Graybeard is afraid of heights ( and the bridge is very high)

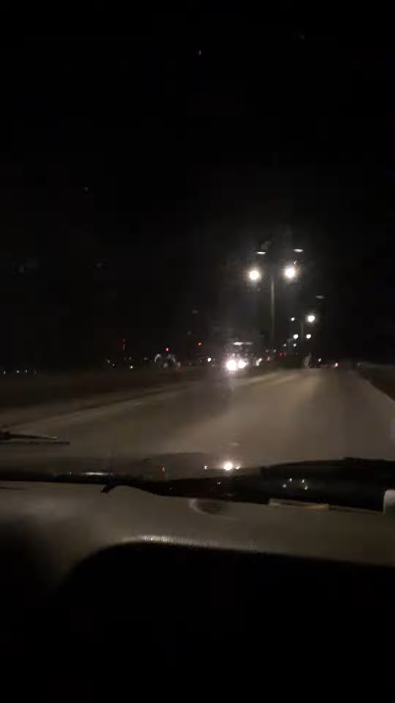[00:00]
Graybeard's crossing the border. Keep left onto US 53 north toward I-35 south. Oh, and it curves. That's wonderful. Oh my god. Oh god, we're not even on it yet.